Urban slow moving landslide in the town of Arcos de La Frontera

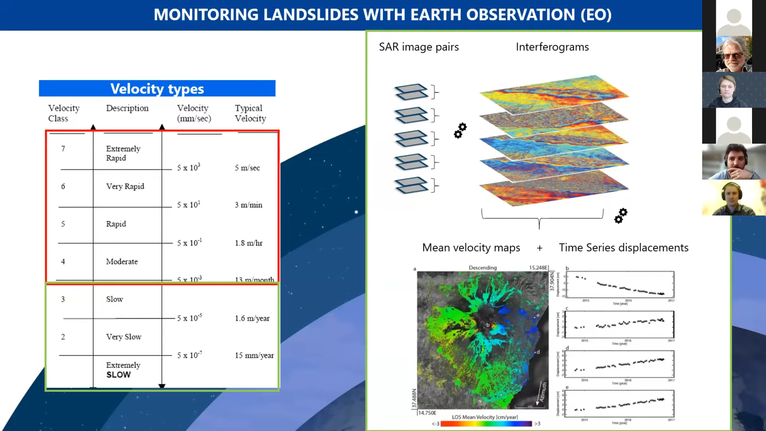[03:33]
And these techniques are especially suitable for urban areas because the response of man-made structure to radar is very high and stable. Why it's important to monitor slow and even very slow moving landslides?